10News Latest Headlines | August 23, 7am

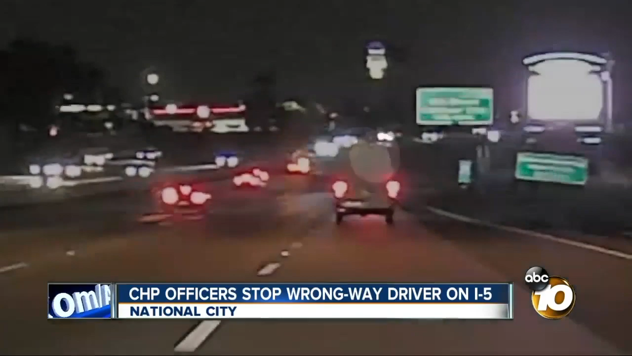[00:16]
The CHP says the man was driving northbound in the southbound lanes all the way from Via de San Isidro to 8th Street, which is about 10 miles.